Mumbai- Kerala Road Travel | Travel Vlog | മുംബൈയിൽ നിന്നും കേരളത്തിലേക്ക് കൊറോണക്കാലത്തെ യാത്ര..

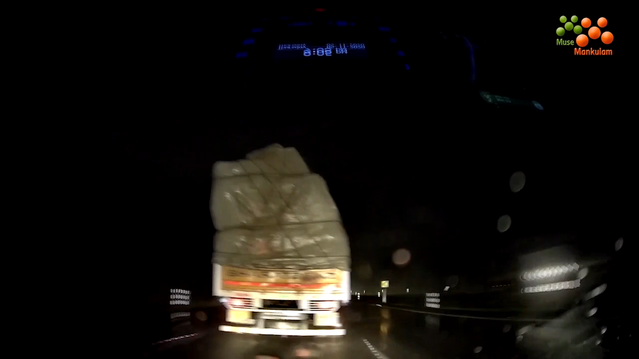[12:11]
നമുക്ക് തുംകൂർ തൊട്ട് ഇങ്ങോട്ടേക്ക് നല്ല കിഡ്ഡലൻ മഴയാണ് കിട്ടിയത്.
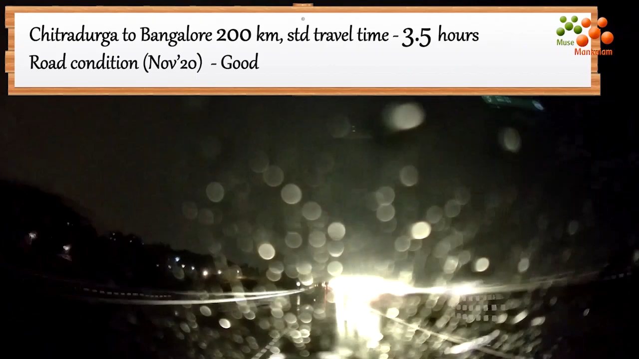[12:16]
ബാംഗ്ലൂർ കംപ്ലീറ്റ് നമ്മൾ മഴയിലൂടെ തന്നെയാണ് ട്രാവൽ ചെയ്തത്. ഇപ്പോൾ നമ്മൾ നൈസ് റോഡ് കഴിഞ്ഞ് ഇപ്പോൾ താമസ സ്ഥലത്തേക്ക് പോയിക്കൊണ്ടിരിക്കുകയാണ്.